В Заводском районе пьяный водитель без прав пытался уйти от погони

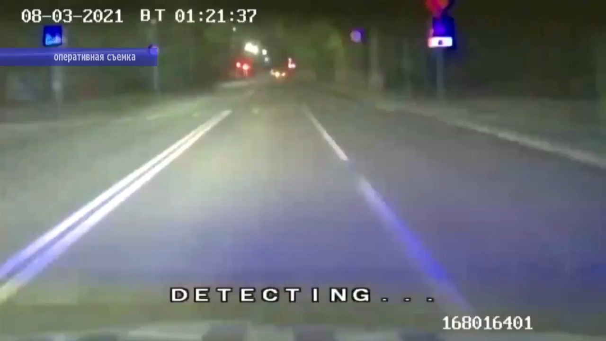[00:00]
Весьма динамично началось 3 августа для наряды ДПС несшего дежурства на Новоастраханском шоссе в заводском районе Саратова. В начале второго ночи полицейские вынуждены были начать преследование автомобиля, водитель которого лишь прибавил газу на законные требования инспектора об установке. Темная лошадка, точнее вазовская десятка, прытка уходила от погони, создавая реальную угрозу для других участников дорожного движения.
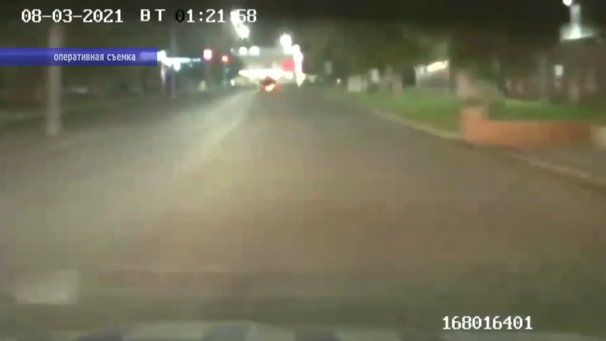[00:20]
На неоднократные требования госинспекторов об установке водитель не реагировал.